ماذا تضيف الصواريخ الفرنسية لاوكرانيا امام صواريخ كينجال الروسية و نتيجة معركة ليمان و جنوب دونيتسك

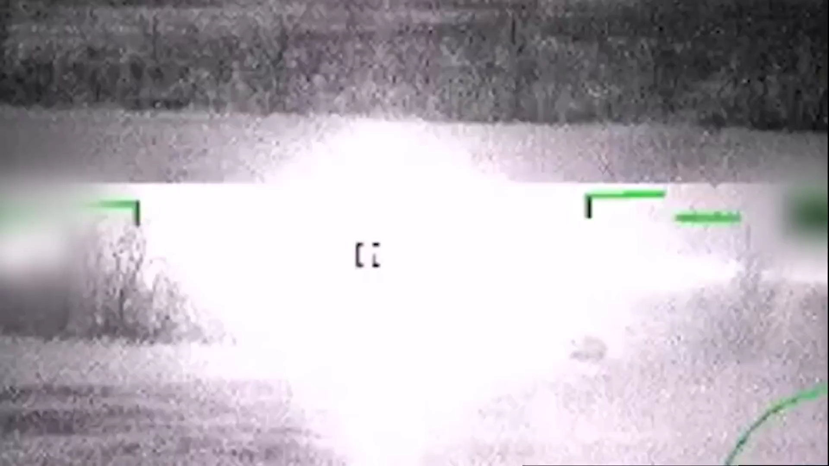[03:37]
الدبابات والمعلومات من المراسلين بتأكد على تراكم أرتال من الدبابات والمضرعات
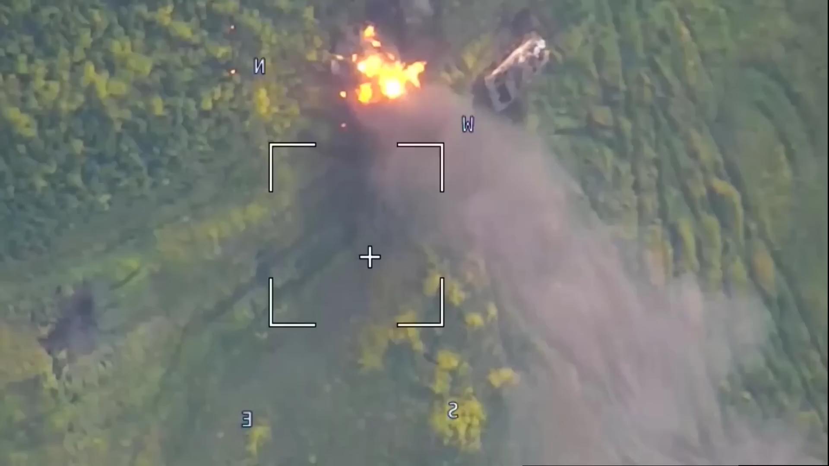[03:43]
المدمرة تلات دبابات ليوبارد A6 أحدث نسخة
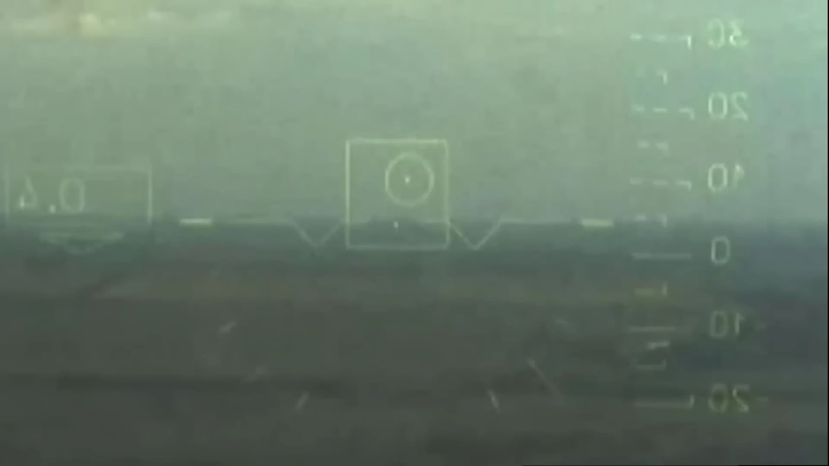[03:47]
و14 مركبة مشاة قتالية و20 مركبة
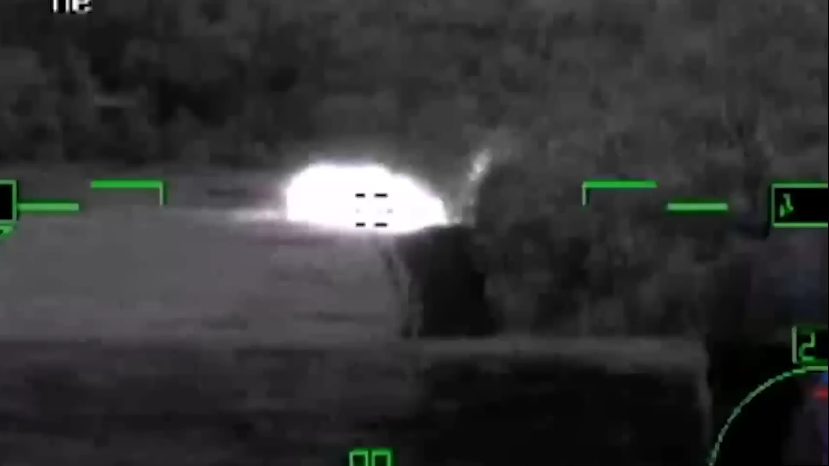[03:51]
مضادة للألغام و2 من شاحنات جر المدفعية ومدفعين M777 وعدد من مضرعات كيربيلاميس